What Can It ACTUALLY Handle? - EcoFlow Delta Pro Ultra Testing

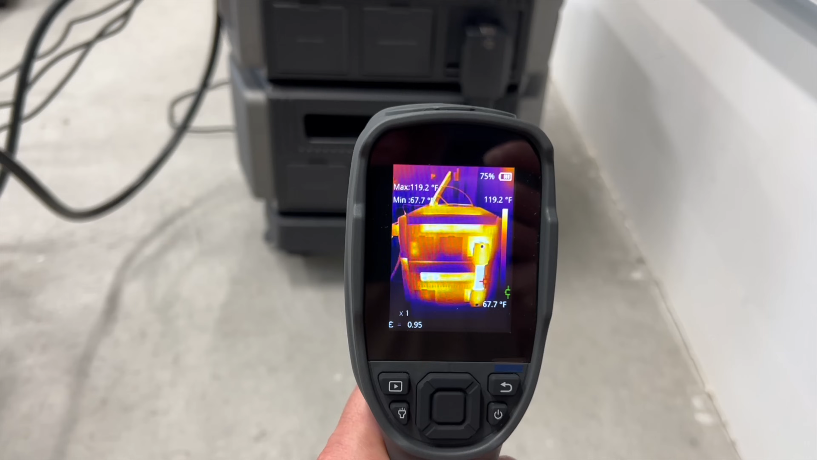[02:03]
On screen: max 119.2°F, min 67.7°F, scale top 119.2°F, scale bottom 67.7°F
The battery wire right here that plugs the battery into the actual inverter was extremely hot after the testing.
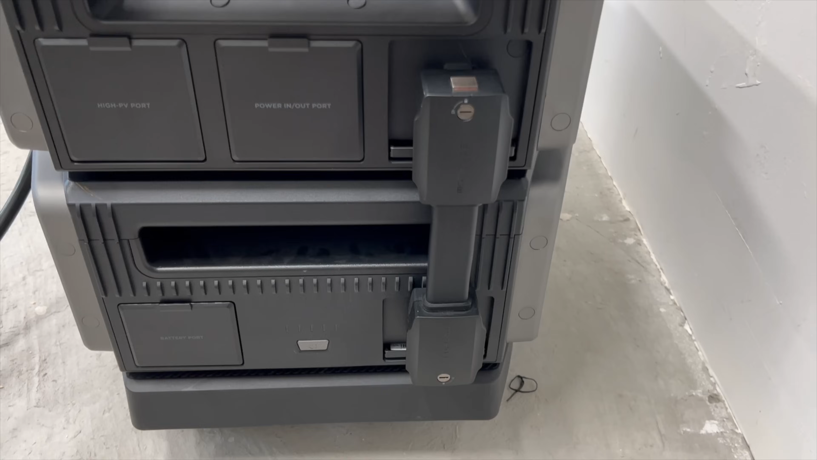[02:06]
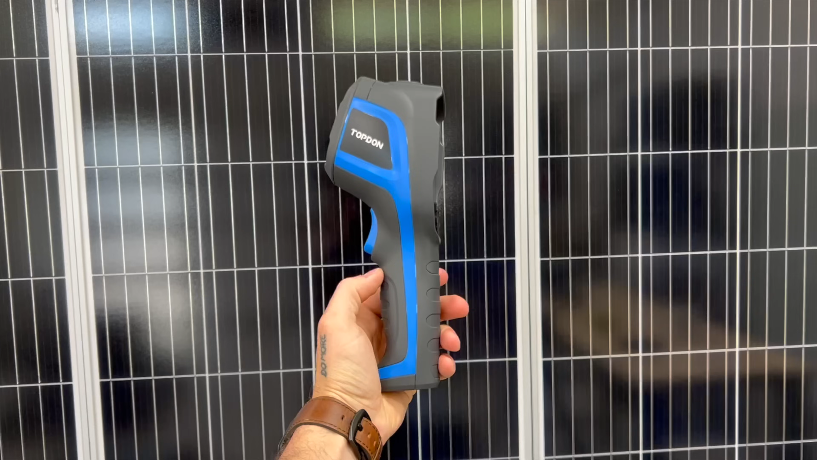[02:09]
We have this little top-down thermal camera thing that they sent us that we've been messing with.
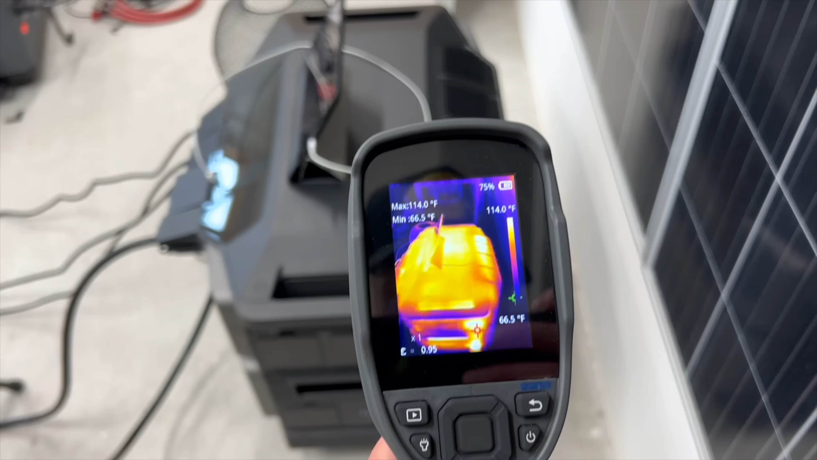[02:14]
On screen: max 114.0°F, min 66.5°F, scale top 114.0°F, scale bottom 66.5°F
It's actually pretty cool. Nothing got extremely hot. You guys can see the heat sinks are hot, but there's no obvious hotspots or anything on the unit.